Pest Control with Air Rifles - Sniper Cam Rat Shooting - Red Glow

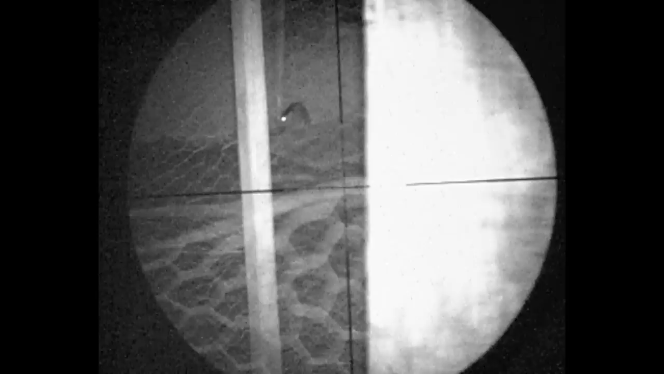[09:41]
It's after rats tonight and rats only.
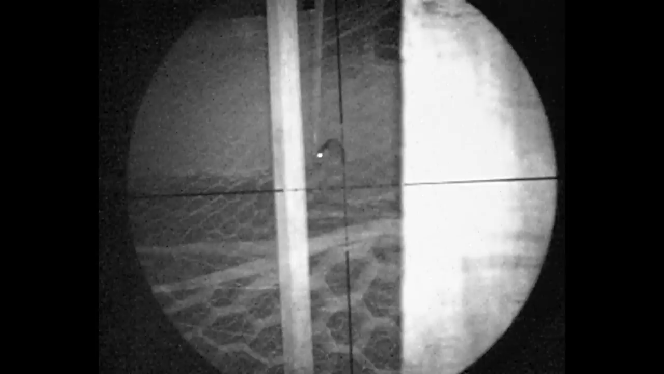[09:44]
Here's another one that hasn't spotted him. You heard that noise there by the way it turned its head.
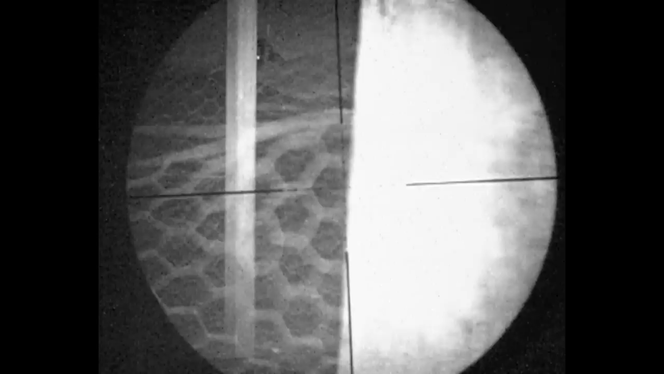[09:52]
He hasn't even managed to cock the rifle.
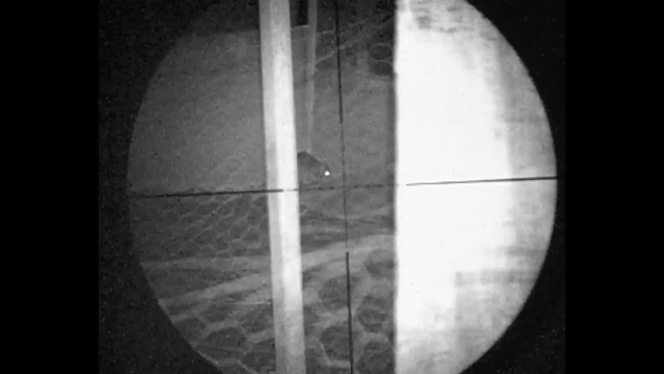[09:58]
That's alright. Pretty much stuck in that one.
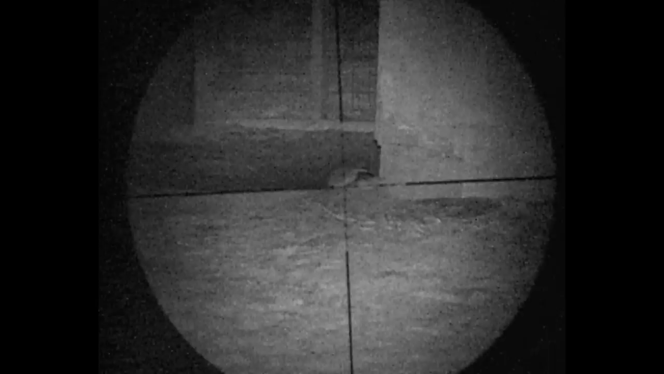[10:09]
This one's having a drink by the look of it. He's called for the way. He's trying to stick a pellet in his armpit. Splash that one into the puddle.
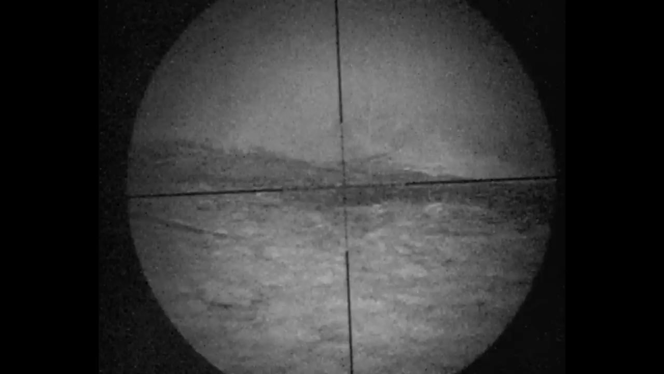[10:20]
Quick scan of bait.
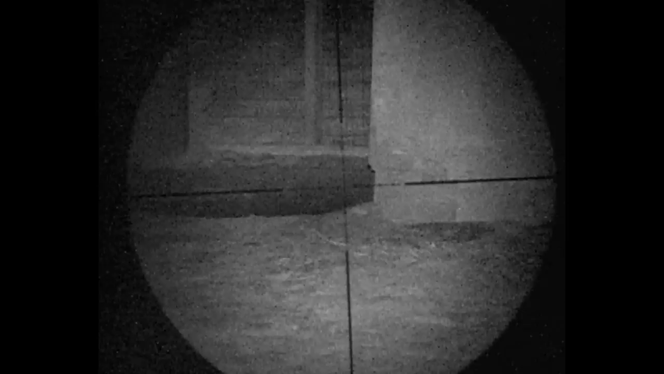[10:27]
There's that shot again. There's the pellet leaving the rifle.
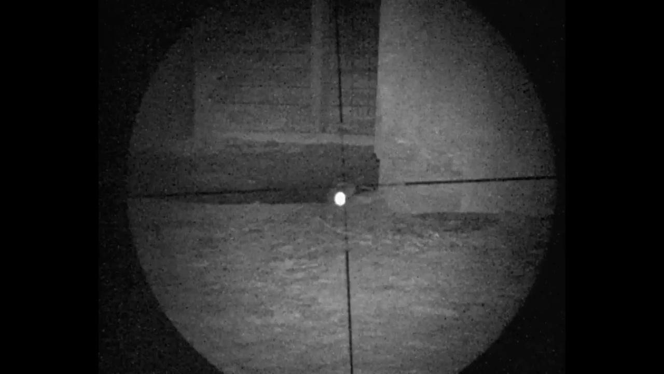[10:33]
It's en route. It's just about to hit it. It's quartering away. That's going to go up through its vital organs. That was dead in the puddle. Into the sheds now.
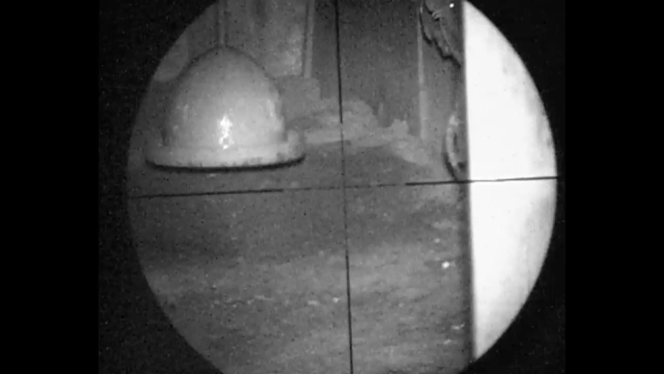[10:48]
You're often lucky with them sticking ahead it. Slow bit of helicopter tail there. That was a good shot.
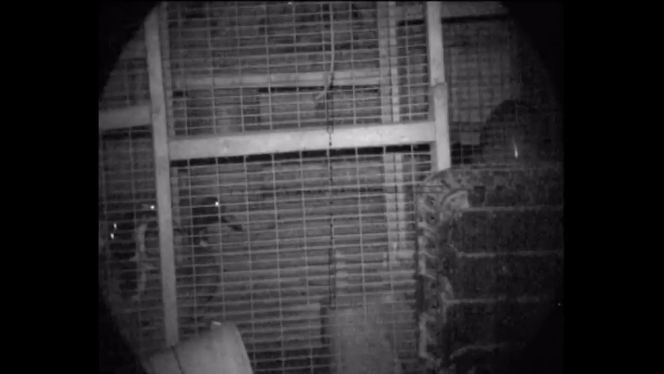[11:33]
It's blowing a bit out there. Been caught on the mic. You can see the shapes in the background. You can see plenty of rat activity there. The eyes and the bodies.
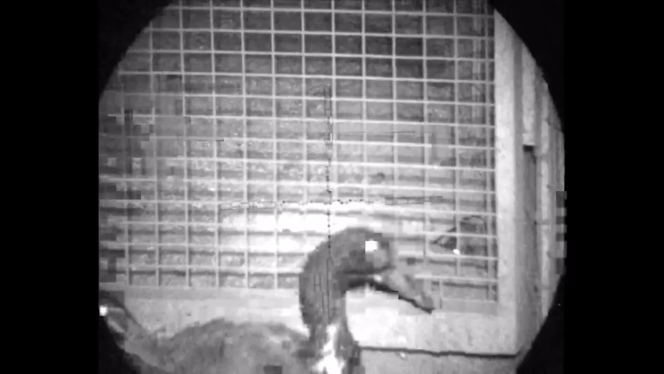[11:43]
So I've decided to wander into the shed. And I've panicked the ducks by my presence. I've stood right against the door now. Trying to get a bit closer. Get a better angle. I'll be looking more down on them.
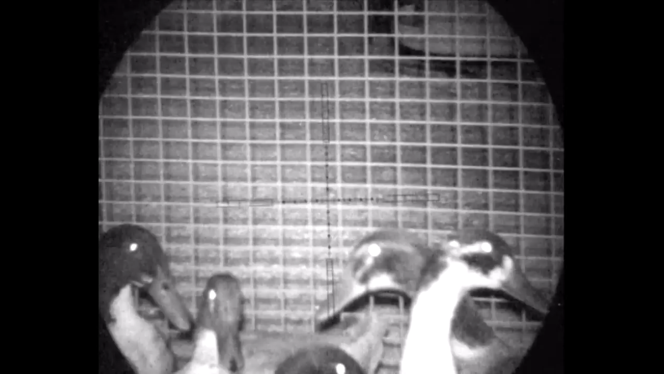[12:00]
Possibility of a shot. Maybe. I'll spot these eyes in the corner. Just too many ducks. Too close. Don't like that at all really. My safety's on and my finger's off the trigger. If I can soon remedy that.
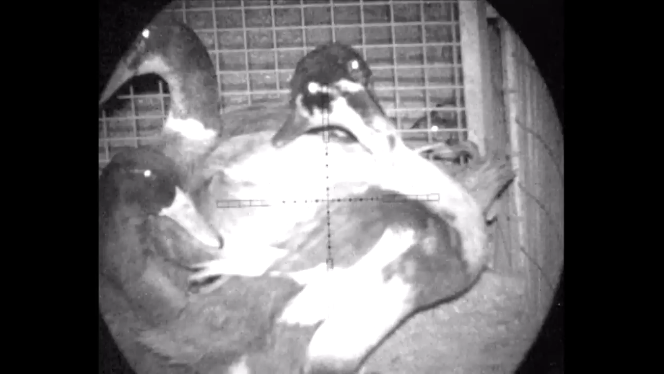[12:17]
Just hope they accept me in a minute. A quick sniff there. Not the nicest smelling shed.
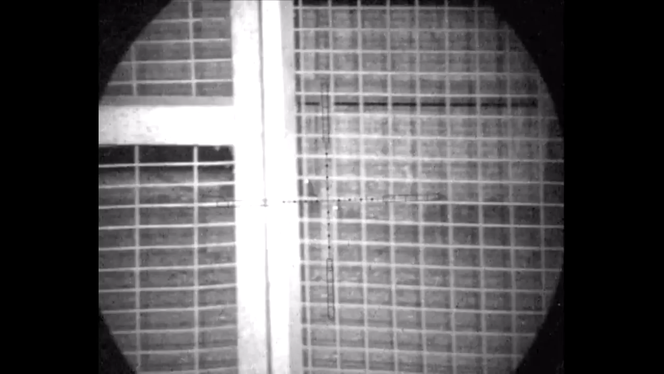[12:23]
If you've ever been around poultry you'll know what I mean. If I'm a limb stop still they'd be a good target.
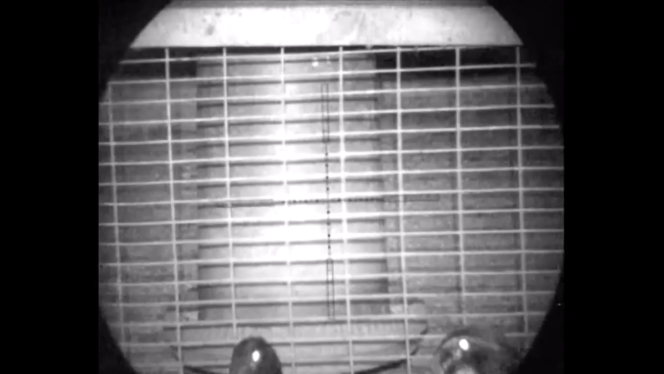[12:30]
A bit too much wire there for my liking. Only one set of wire there though.
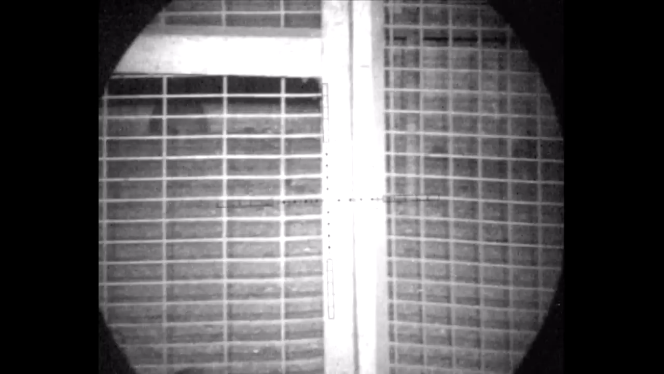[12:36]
Need a good candidate. And they've all settled down now.
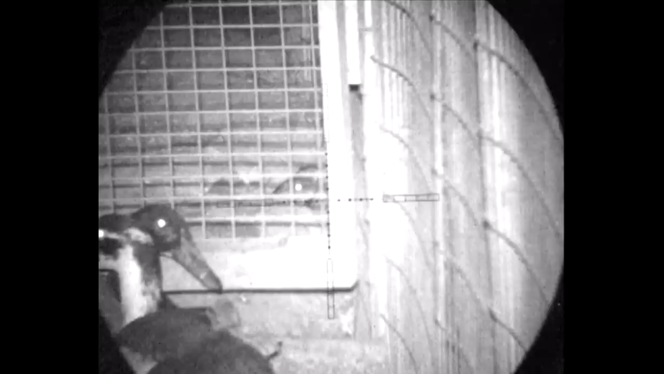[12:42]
I'm looking at this one. He's moved his head up. I'm contemplating it.
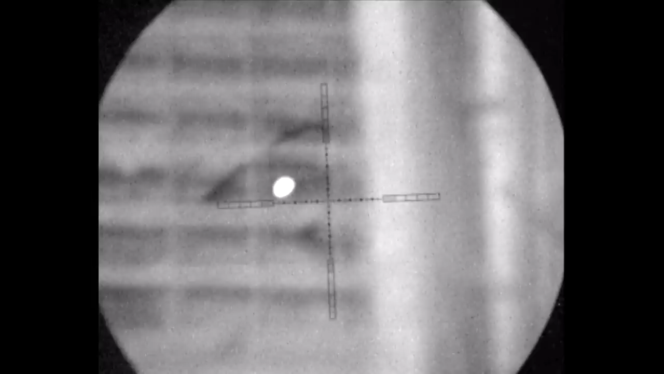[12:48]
Let's have a better look at him shall we?
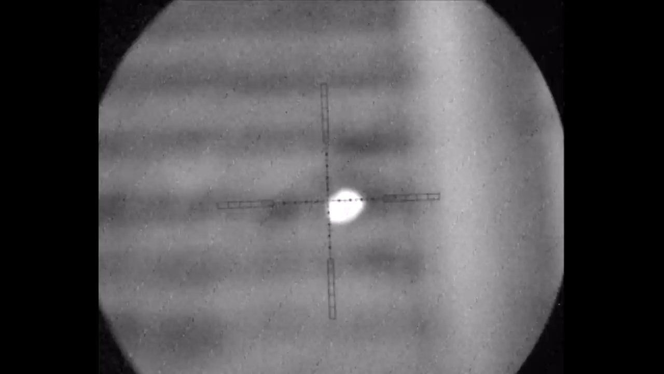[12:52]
I'm just going to focus it a bit better. There we go. Definitely a rat. I'm going to line up on him and take the shot if he gives me one.
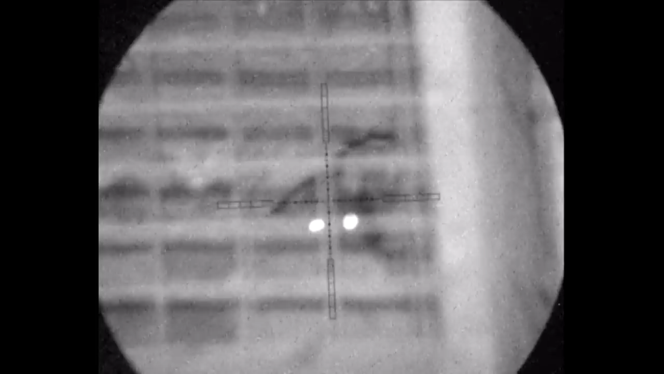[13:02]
Now the ducks are calmed down. They're sat still. Quite happy with that shot.
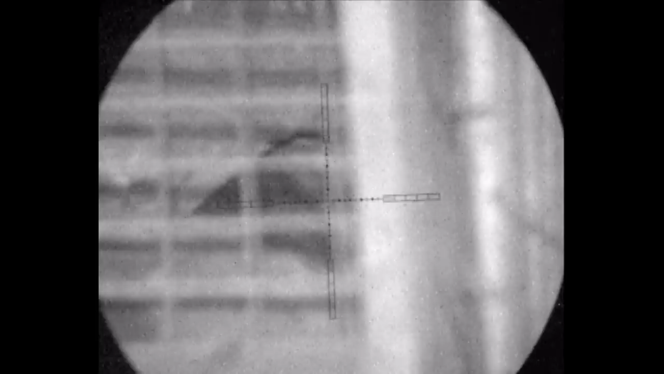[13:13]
Fell it when exactly I wanted. Straight through the gap. Straight down into the body of that small rat. And kicks a bit in the hole. I can pretty much tell the shot was good. And not one duck moved. That's the beauty of a silenced air rifle. They certainly move one over to inspect the body.